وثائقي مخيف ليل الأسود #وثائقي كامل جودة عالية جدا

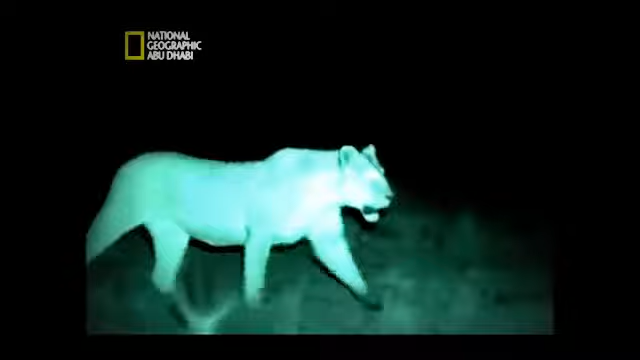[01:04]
هذا هو الصيد على نحو لم تروه من قبل.
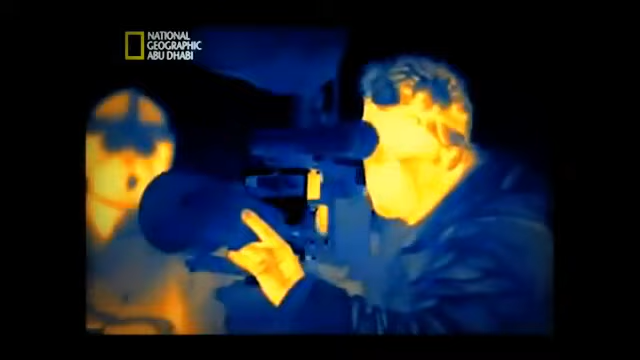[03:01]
أدت 15 سنة من التطور إلى ابتكار آلة تصوير تظهر عالم الليل بالتفصيل، كاميرا ستارلايت.
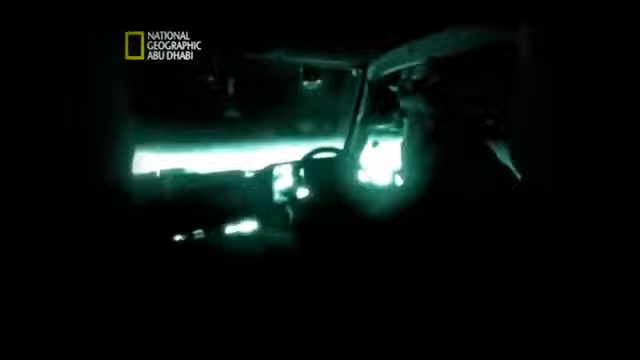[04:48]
في هذا السواد لا تعمل مناظير الرؤية الليلية إلا مع الأشعة تحت الحمراء.
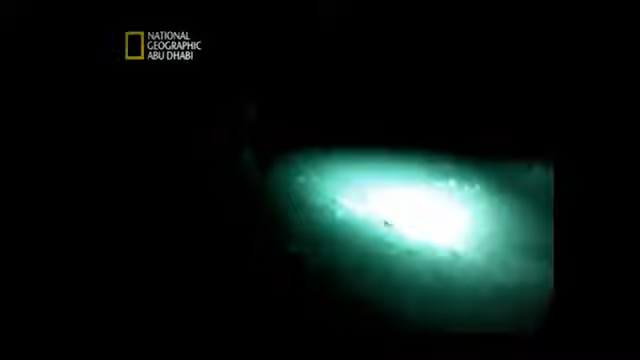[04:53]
لا تستطيع الضواري والفرائس أن ترى الأشعة تحت الحمراء، تتيح لنا آلة التصوير بالأشعة تحت الحمراء
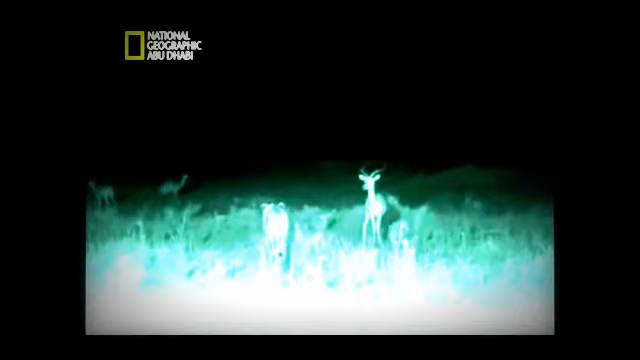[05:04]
بأن نرى كيف يجعل الظلام الحيوانات شبه عمياء. ومع ذلك تنتقل الأحداث إلى مسافة بعيدة لا
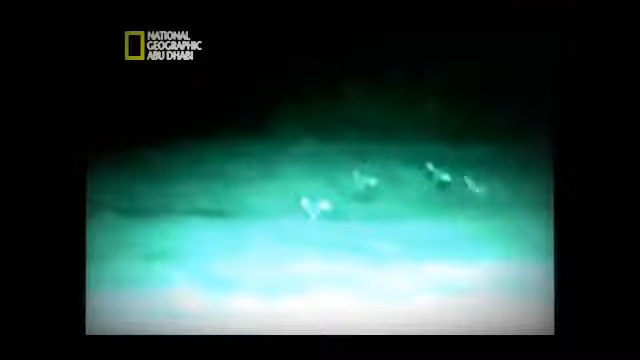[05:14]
تستطيع حتى قوة الأشعة تحت الحمراء الوصول إليها،
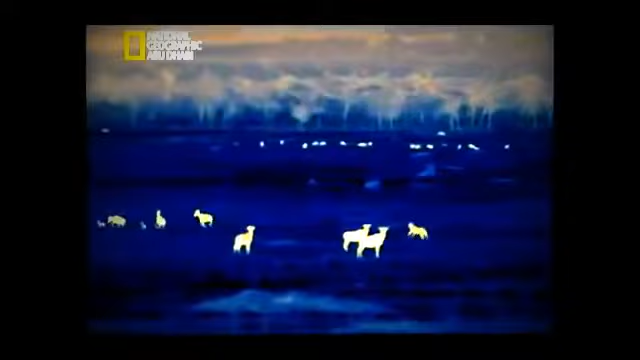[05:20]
ولكننا نستطيع تعقب النشاط إلى مكان أبعد بهذه آلة تصوير حرارية جديدة عالية الدقة. إنها تكتشف الحرارة الصادرة من
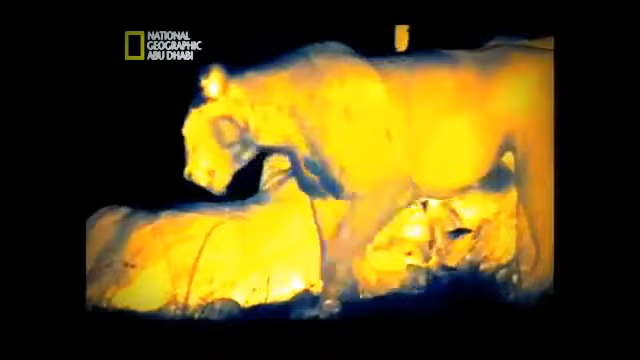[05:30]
أجساد الحيوانات الحية أو التي نفقت منذ زمن قليل.
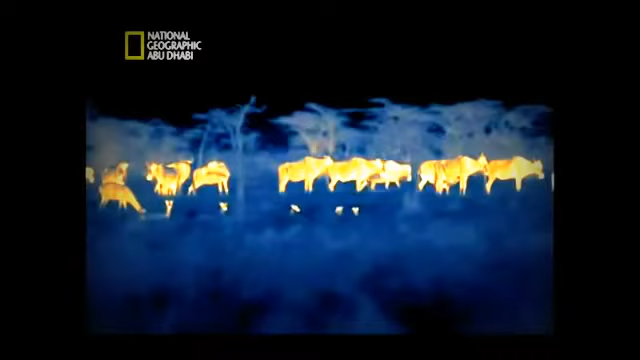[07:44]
في الظلام الدامس ومع غياب القمر نرى الحيوانات العاشبة وهي جالسة تجتر.
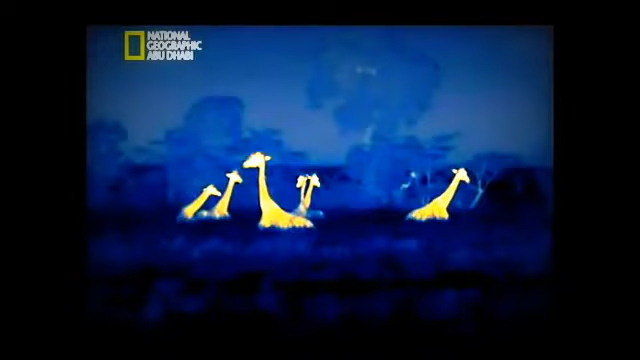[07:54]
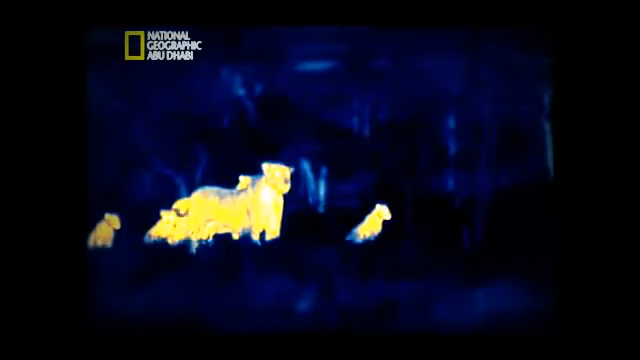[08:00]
قد لا يبدو الأمر كذلك، ولكن هذه الأسود تصطاد.
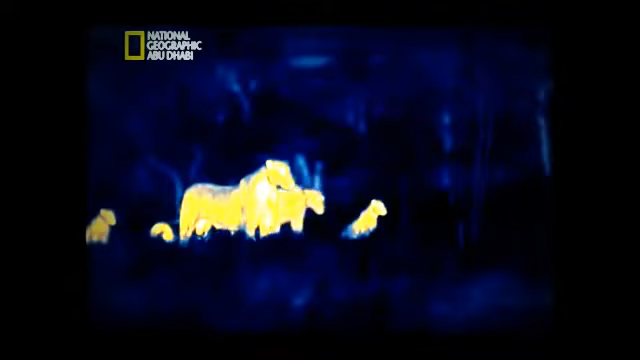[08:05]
في هذه الليلة المنجمة لا تستطيع أن
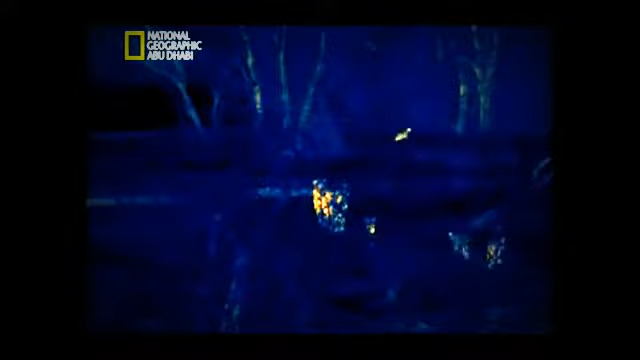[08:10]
ترى الحيوانات التي تبعد أكثر من 60 متراً. إنها تحدد مكان الفريسة عبر الرائحة والصوت فحسب.
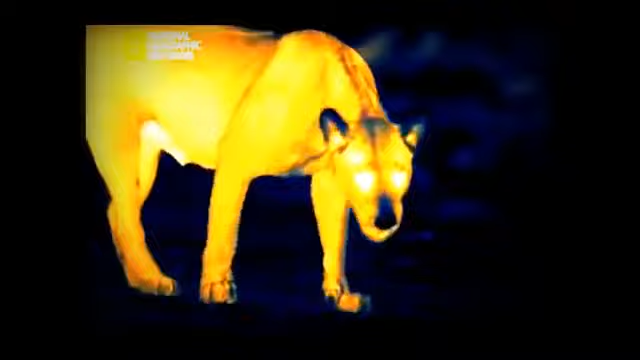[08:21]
إنها تصغي وتشم وتستكشف ما يجري حولها متسقطة الأخبار. حاسة الشم عندها أفضل من حاستنا بكثير.
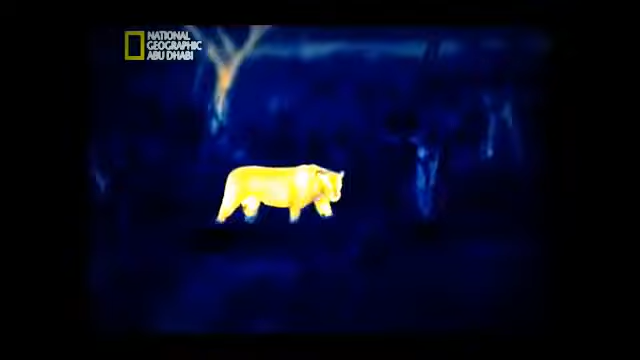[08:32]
في الليل تنتقل الأصوات إلى مسافات أبعد بكثير في الهواء الكثيف البارد، وتتعرف الأسود إلى أخفض صوت. خلافاً للنهار لا تأتي الفريسة إليها عند المورد المائي، وإذا كانت تريد أن تصيد أكثر من فأرة فعليها أن تسير لتبحث عن الطعام، وذلك لعدة ساعات إذا لزم الأمر.
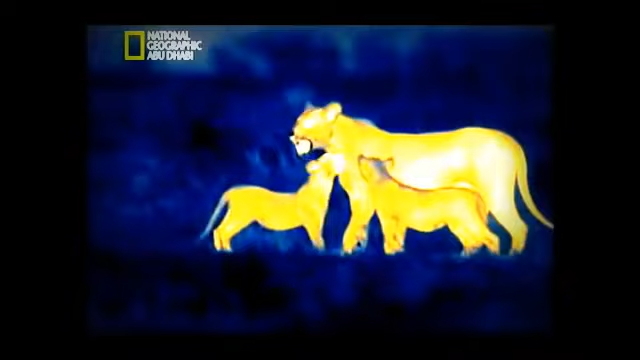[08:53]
تعطي اللبوتان إشارة فتبقى الجراء في مكانها. هذه الجراء صغيرة وضعيفة وغير مؤهلة للمطاردة.
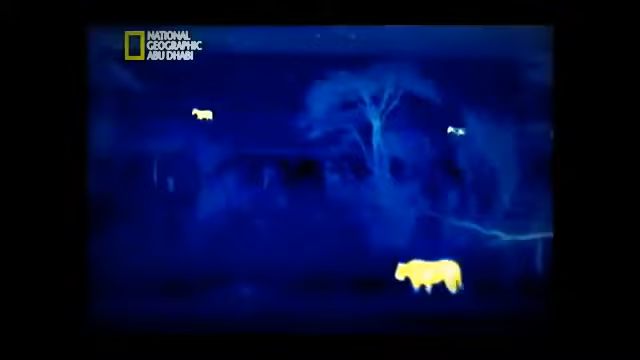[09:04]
تتيح ستارة الظلام لهما الانتقال إلى العراء من دون أن يراهما أحد.
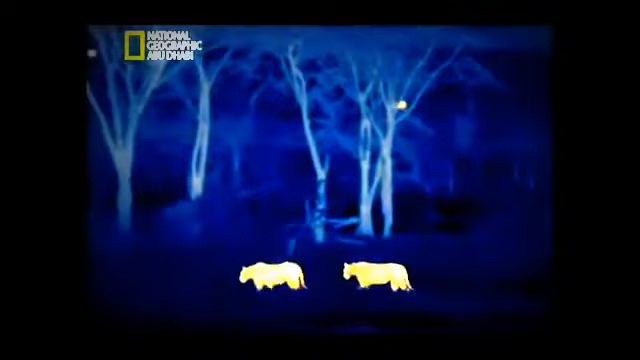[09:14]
عليهما أن تكونا سريعتين، فسرعان ما يكشفهما القمر للفريسة.
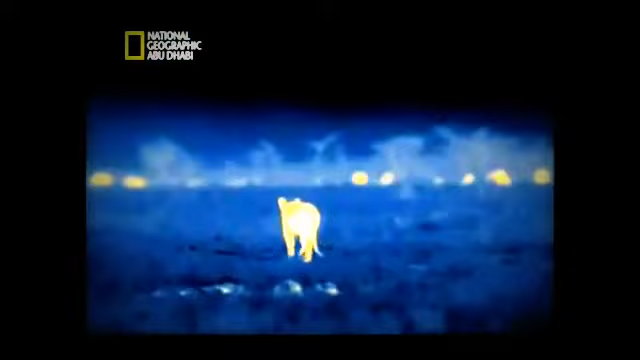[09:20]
حواسهما متيقظة. يشير صوت اقتلاع العشب إلى وجود حيوانات عاشبة في الجوار.
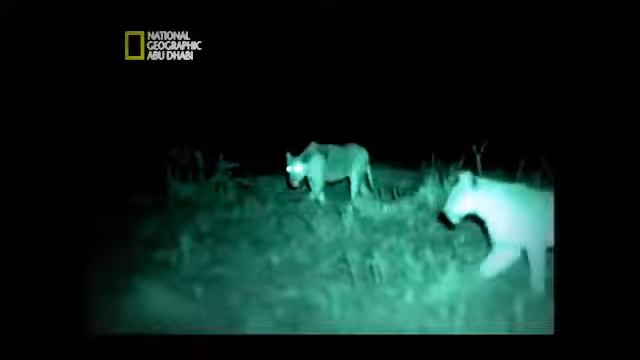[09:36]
الرائحة المنتقلة مع النسيم تعطي اللبوة فكرة عن عدد الحيوانات ونوعها.
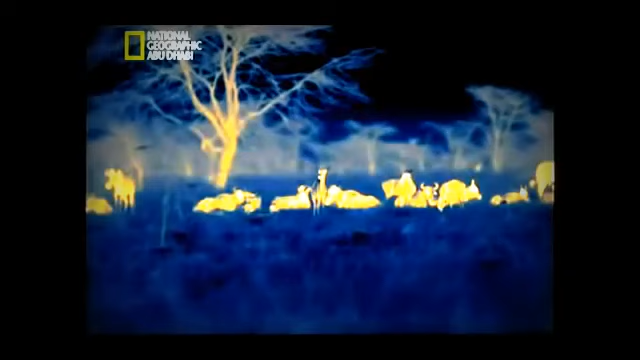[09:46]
النو والإمبالا والتوبي كلها وجبات محتملة.
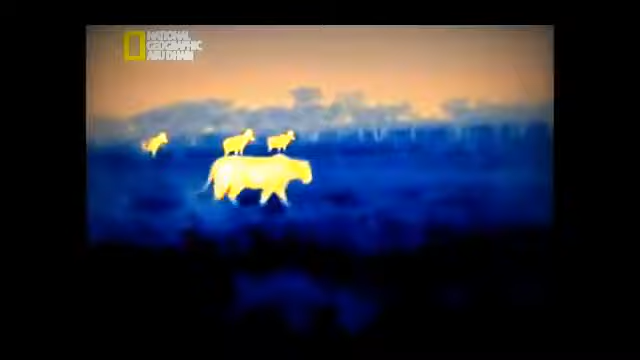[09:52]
إنهما تشكلان فريقا متناغما. في العادة تضارد إحداهما الفريسة والأخرى تمسكها.
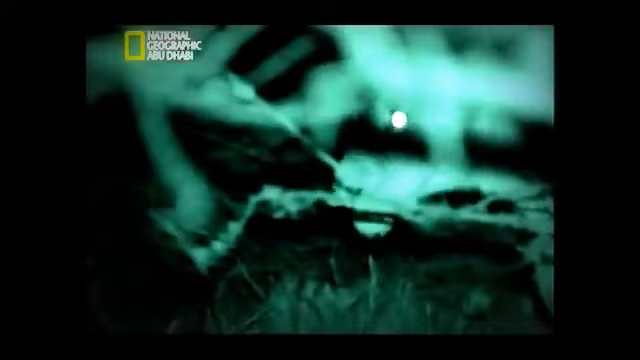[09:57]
ولكن العشب الجاف يجعل الحركة من دون صوت صعبة على اللبوة.